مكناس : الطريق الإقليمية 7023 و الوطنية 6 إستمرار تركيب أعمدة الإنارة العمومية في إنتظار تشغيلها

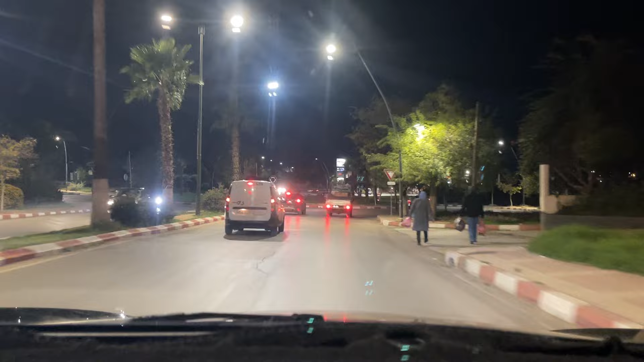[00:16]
هاد الرومبو ندى اللي صار لي زمن ان تحل الطريق، وقلنا شحال من فيديو تحل الطريق هنا على اليمين تتخرج في حي السلام، وهاد الرومبو ندى راه خاصينو لي بروجيكتور يتزادوا فيه بشكل عاجل ومستعجل.
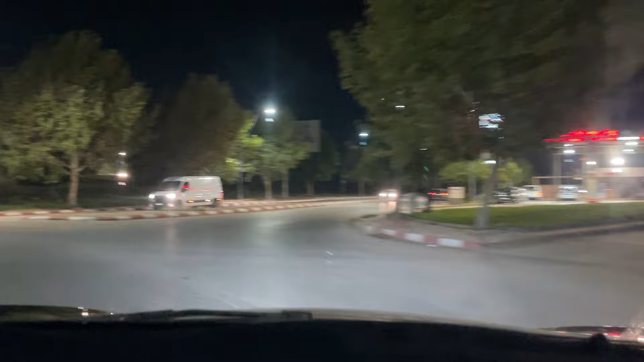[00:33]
هو الطريق هادي تبدلوا لها الضوء ديالها بواحد ليد، باش يمكن ان الناس تمشاو فيه. طريق 7023.
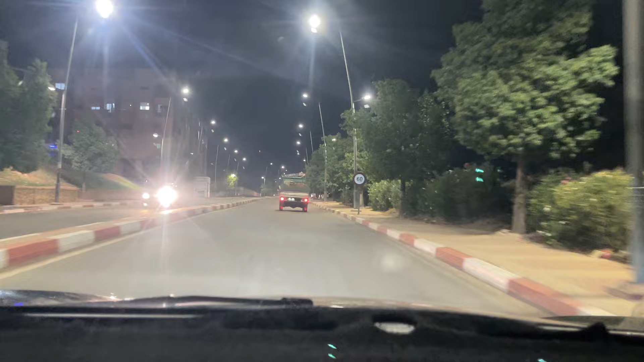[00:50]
هاد الطريق هادي اللي جينا منها دابا قبل قليل حتى هي بروغراميه في التهيئه الحضريه، نتسناو فراج على ذات المشروع ديالها ان شاء الله.
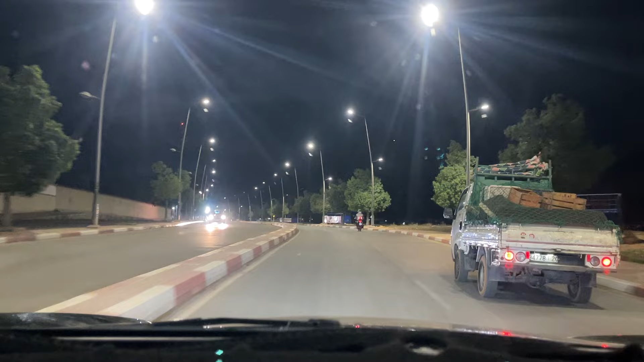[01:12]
ان اعادة تأهيل ذلك الطريق مهم، سرتو انها جاية مرتبطة مع الطريق اللي كدير له تورود. هذا 7023
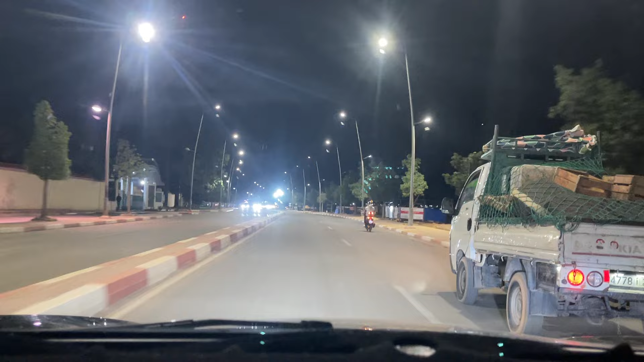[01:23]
بما في ذلك هذا الرومبوان هذا اللي غندوزو فيه دابا، واللي
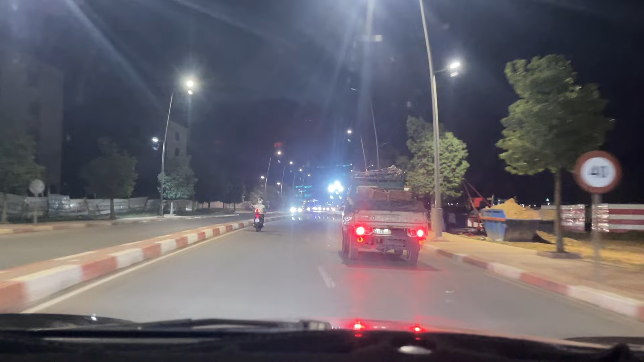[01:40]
خصو باي طريقه خصو يرجع للور شويه يزيد الدكالا باش يجي مع ديك الدخله اللي كتدخل الكاميليا. واللي مالا اللي مالا تكون هنا عاوتاني على اليمين، تكون طريق اخرى
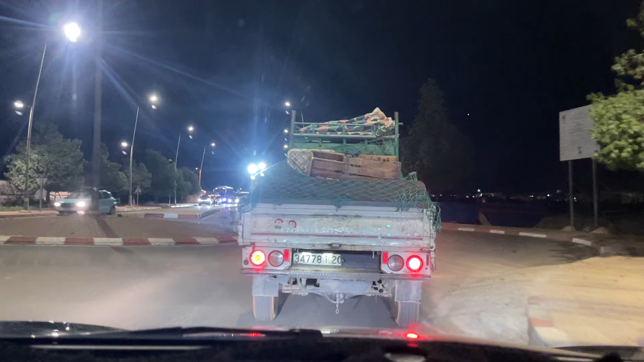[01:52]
كتدي وتجيب اتجاه ديال تولال. كلما كثروا عندنا لي زارتير طرق الشرايين النابضه
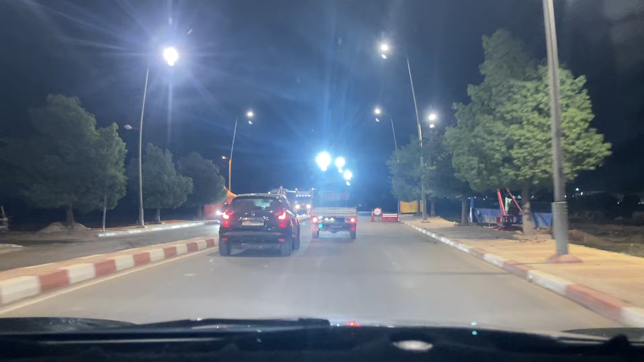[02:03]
كلما مزيان القضيه. هنا فين خص يولي الرومبون في هذا البلاصه قبل من هذا البراج، ومازال كنتسناو هذا الطريق هادي تشعلوا لنا الضو فيها. ركبتوا البوطويات،
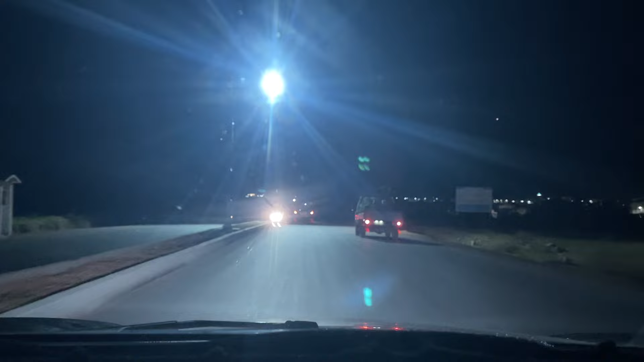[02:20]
ركبتوا البوطويات، بقى لكم تشعلوا الضو. هذا الطريق هادي كلها خصك تشعل فيها الضو. أمر بوطو يتركبين، يلا سلامات. ايوا خص الشركة سربينا طلقنا الفراجة، رانا غمضو عينينا نحلوها عاوتاني نلقاو شر واحد جا، ما بقات لنا والو. ها هو عاوتاني المعرض الدولي للفلاحة مقبل ان شاء الله.
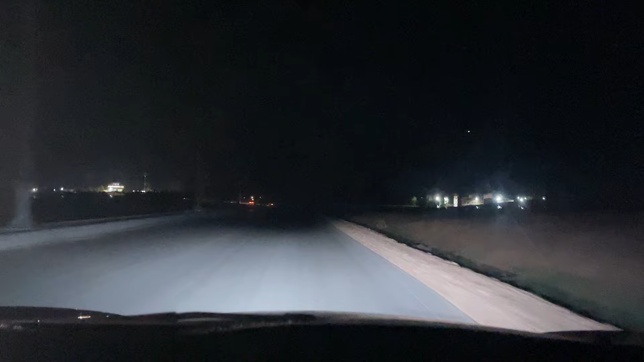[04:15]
على المقاوله اللي صوبات هاد الاشغال هادي باش دير لنا تشوير تراساج والبلايك. هانتوما هاد المسافه كامله دابا حنا اللي غاديينها راه كلها فيها بوطويات، قاتلهم يركبوا البالي ويطلقونا للفراجه ان شاء الله. نصوروها في مرحله مقبله ان شاء الله، نصوروها مضاءه شاعل فيها الضوء. هذه والطريق اللي الوطنيه رقم 6 حتى هي.
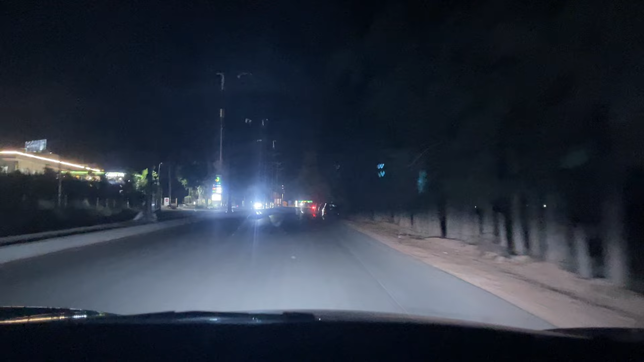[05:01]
هذا بخص ضروري يشعلوا هذا البالي هذا. ومثلا هذه صوبوها طلقوا لنا الضو ديالها، ركبتوا لها البالي ديالها طلقوها. الرومبوان هذا اللي جاي حتى هو سوي يكونوا فيه بروجيكتورات يبينوا من البعيد. ما ننساوش هاد المثلثات هادو اللي هما في الجن على اليسر اللي في ثلاثه في اربعه الاتجاهات،
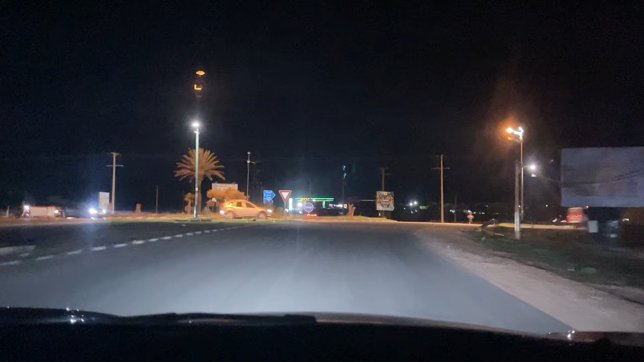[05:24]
خصهم كاملين يتعاودوا.
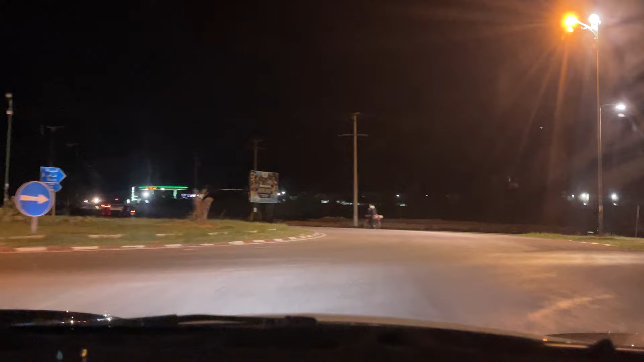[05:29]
هما هاد الرومبوان هذا حتى الرومبوان خصهم يعاودوا له الشكل ديالو.
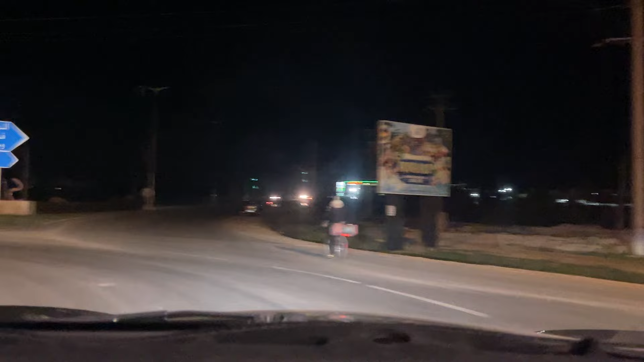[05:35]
عاوتاني هاد الطريق الوطني رقم 6 عامل فوتويات راكبين. بغينا الحاجه تكمل، هي راه الشركه عندها 10 شهور على حساب الكيت شارج، غير حنايا تنطلبوا منهم انهم يسرعوا الوتيره وانهم الله يجازيهم بخير يسلموا لنا هذا الشيء هذا، نشوفوه مسلم قبل من 10 شهور.
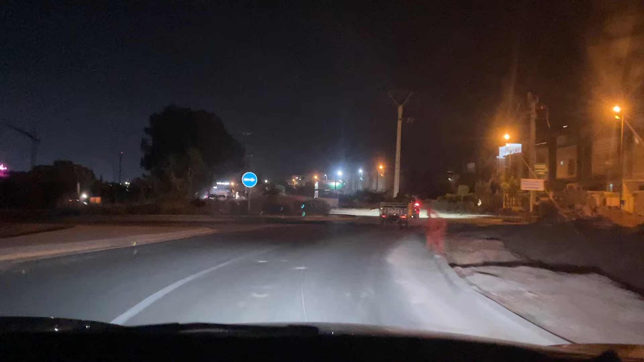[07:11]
هذا بالنسبه للاخوه اللي قالك فين وصلت الاناره، البوطويات راه ما كانوش واصلين لهذ البلاصه هذه. ها هما دابا حنا غاديين حدا في الاتجاه ديال لوطيل من زه الداليا، يعني هنا ما كانوش البوطويات. ها هما البوطويات. اذا الشركه راه استنفات الاشتغال ديالها على البوطويات. ها حنا دابا حدا لوطيل ديال من زه الداليا.